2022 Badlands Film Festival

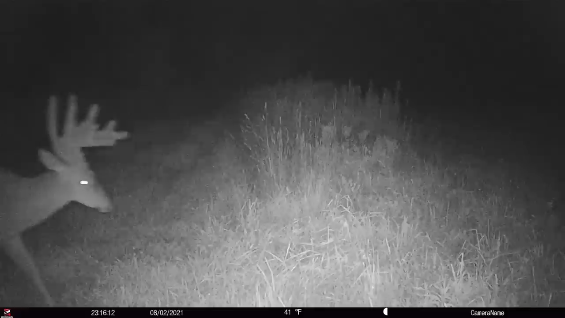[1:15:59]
After watching him blow up over the summer, we knew that this deer was going to be our main focus going into the 2021 season.